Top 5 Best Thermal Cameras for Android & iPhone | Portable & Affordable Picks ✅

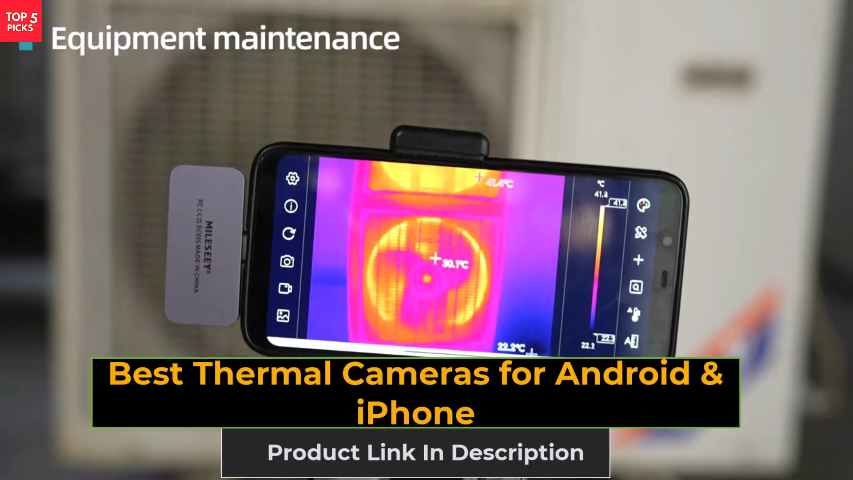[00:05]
These compact devices turn your smartphone into a powerful thermal imager with clear resolution,
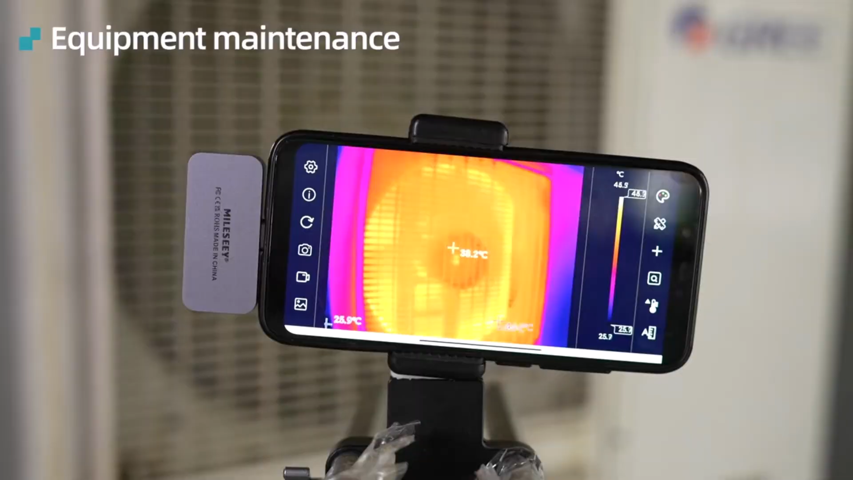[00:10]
smart app control, and wide applications.
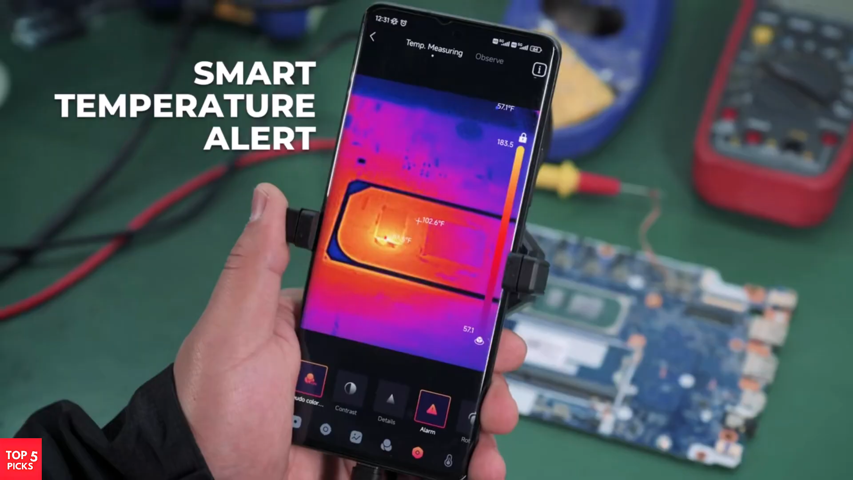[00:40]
It's lightweight at just 45G and connects via USB-C to Android devices or Windows laptops,
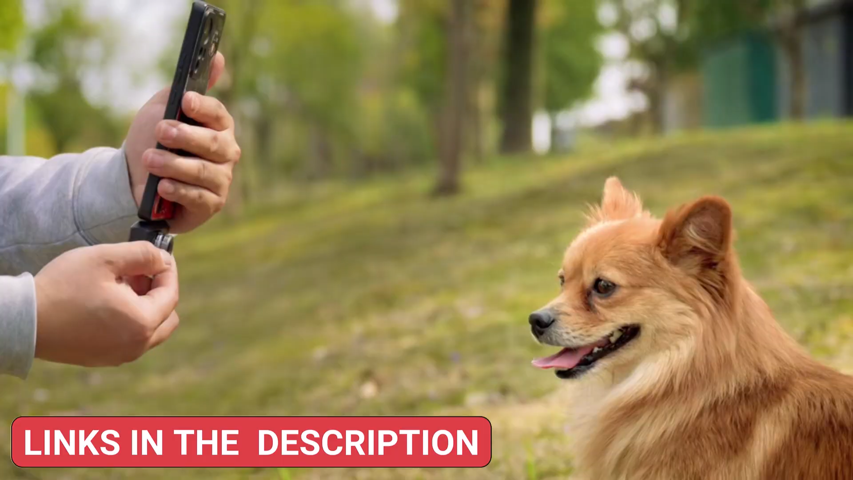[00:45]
making it incredibly versatile and portable.
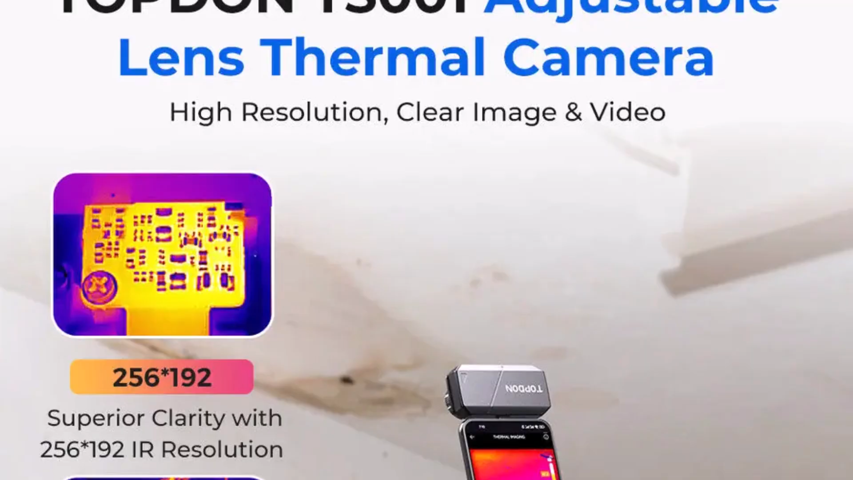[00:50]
The camera captures images at a smooth 25 Hz frame rate and
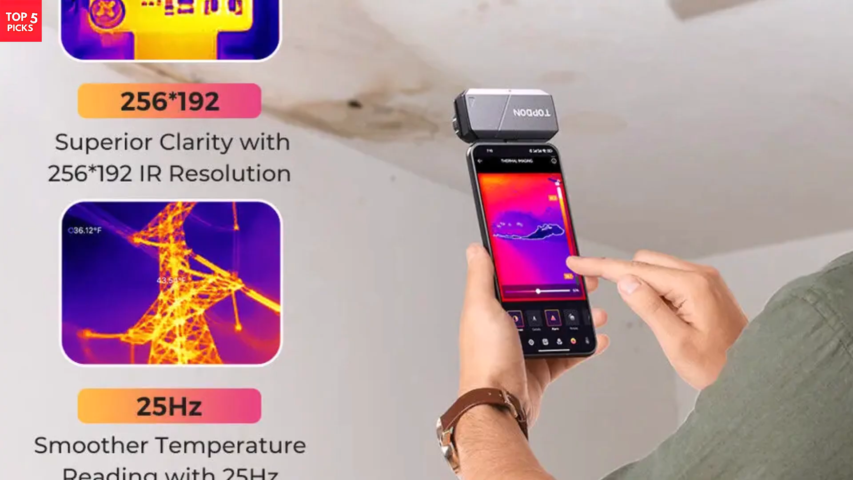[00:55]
detects temperature ranges from minus 20 degrees Celsius to 550 degrees Celsius,
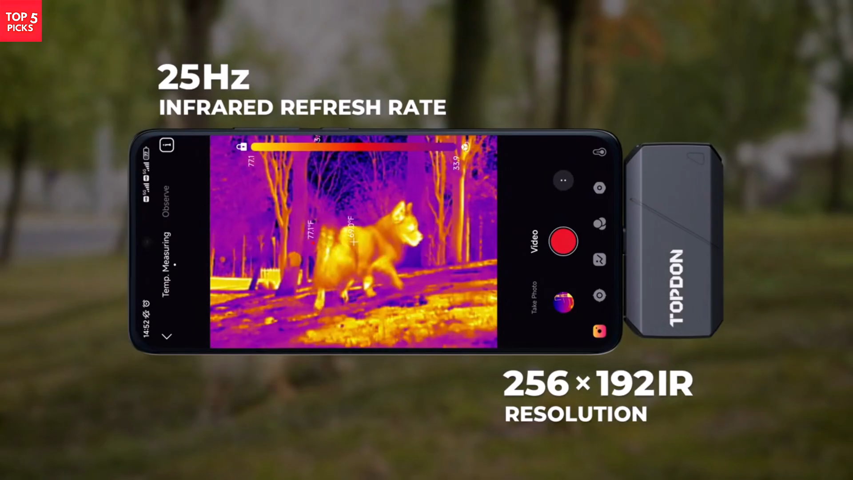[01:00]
minus 4 degrees Fahrenheit to 1,022 degrees Fahrenheit.
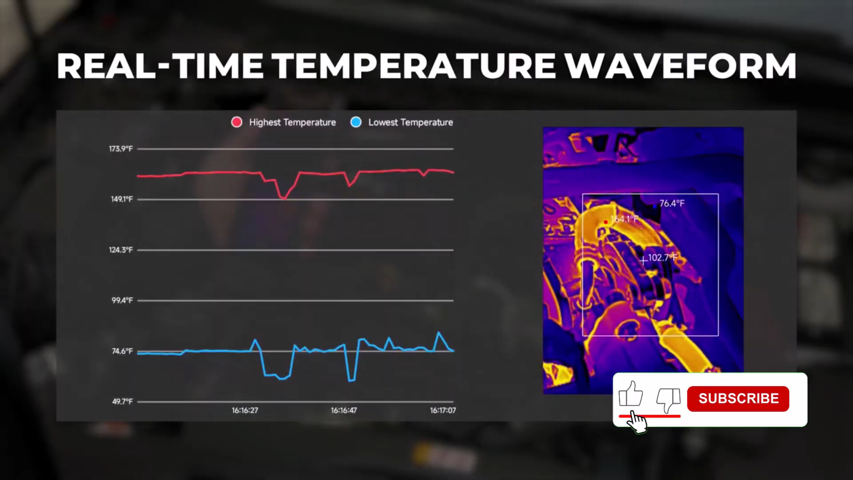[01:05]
Ideal for automotive troubleshooting, HVAC, electrical inspections, or even home repairs.
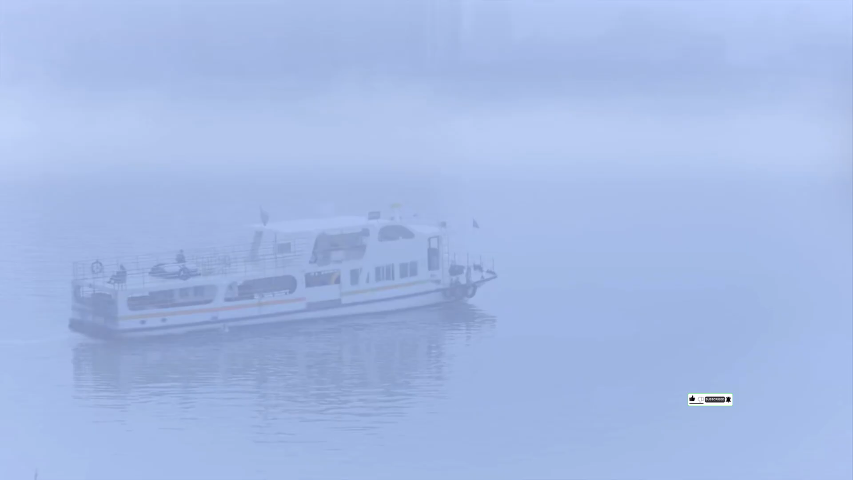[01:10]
It includes a 50 cm extension cable for added flexibility
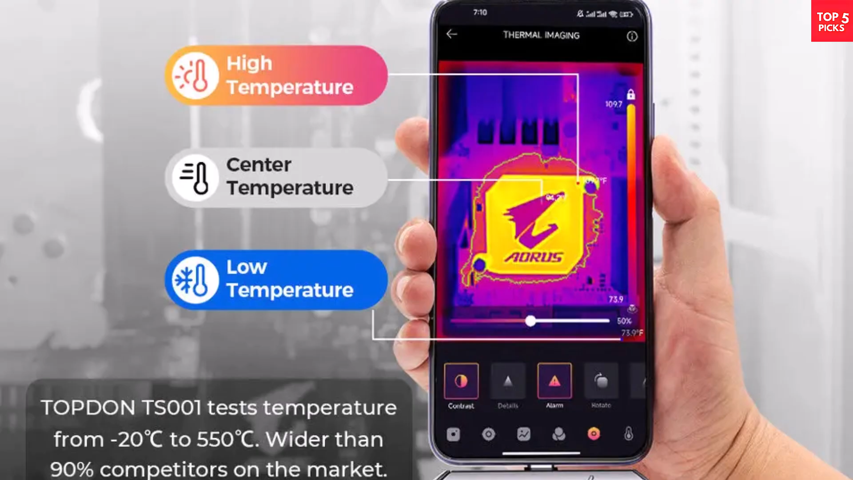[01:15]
and is CE certified for quality and reliability.
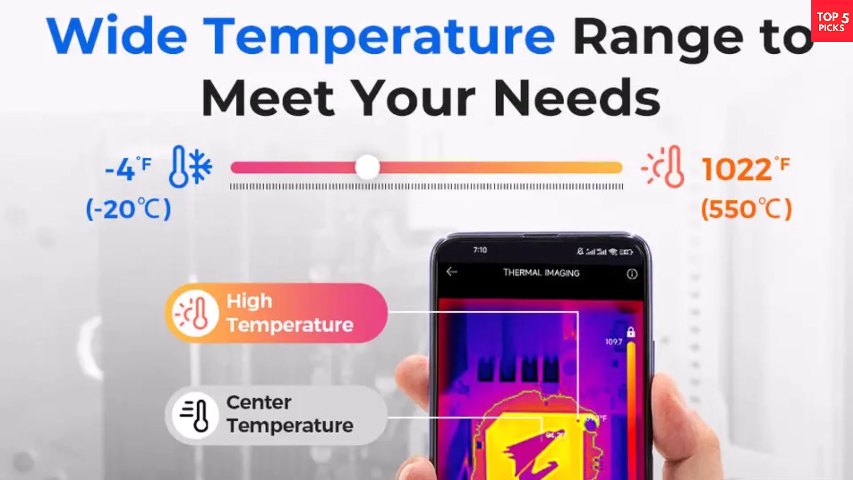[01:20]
If you need a reliable thermal camera that's lightweight, accurate, and works right out of the box with Android and Windows devices,
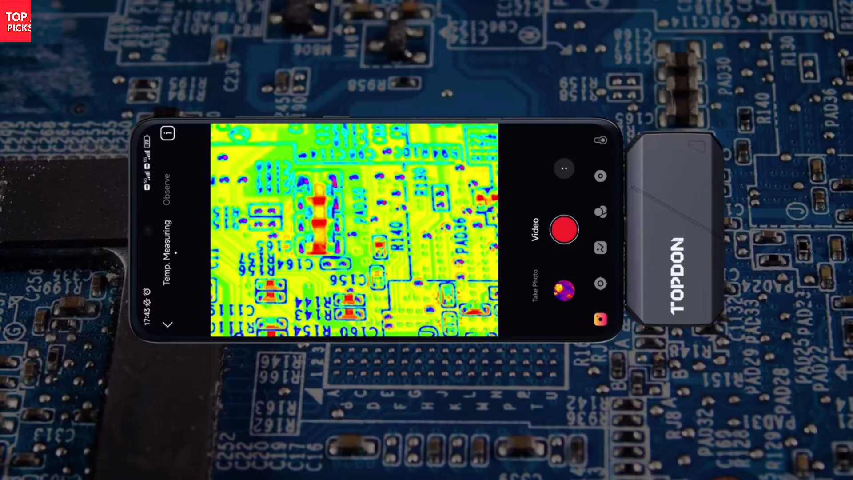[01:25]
the Topton TS-001 is a smart choice.
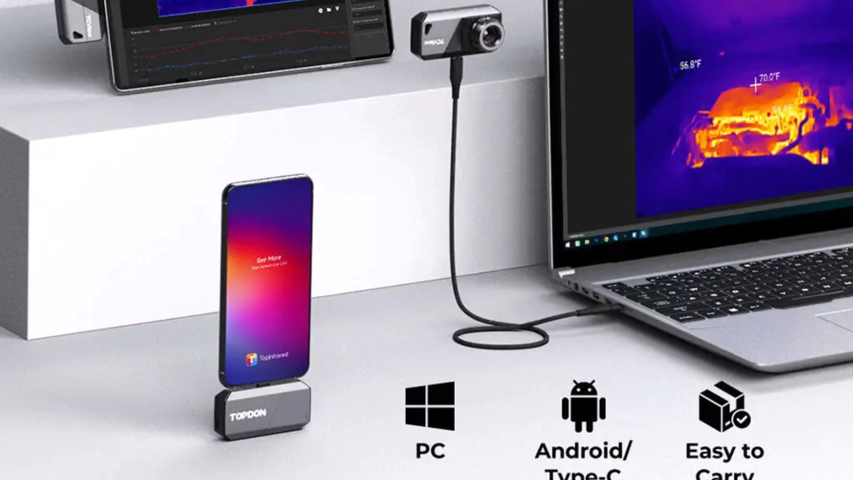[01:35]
On screen: spot 70.0°F
Perfect for both technicians and DIY users. Product number two, P2-P2 Pro Thermal Imaging Camera,
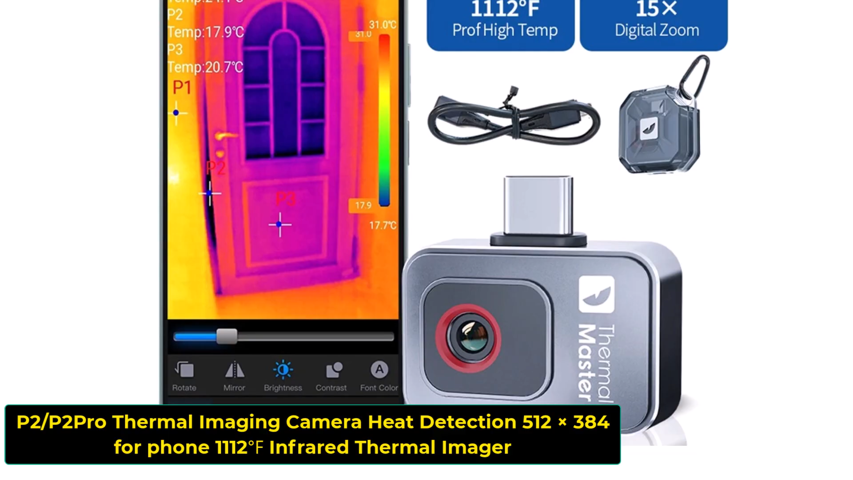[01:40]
On screen: scale top 31.0°C, scale bottom 17.7°C
is a compact and powerful heat detection tool designed for both Android and iPhone users.
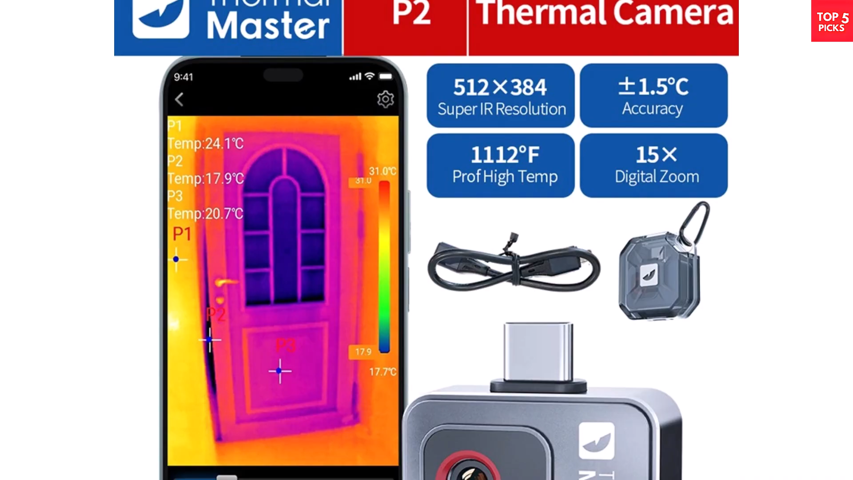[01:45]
On screen: scale top 31.0°C
With an impressive 256 by 192 IR